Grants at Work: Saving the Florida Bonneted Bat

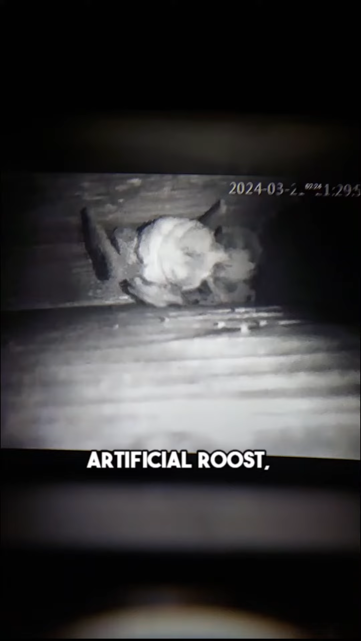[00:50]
the bat house, and we see how many Florida Bonneted Bats we have in there.
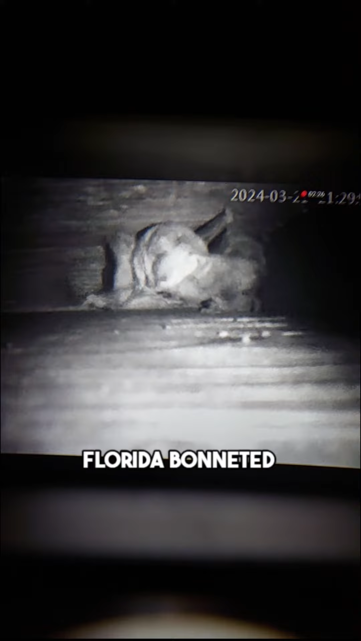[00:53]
We have a male, and right now, we have four females in there.
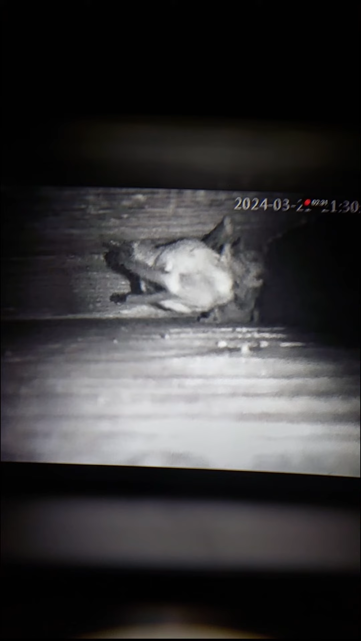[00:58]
The Florida Bonneted Bat is Florida's largest bat species.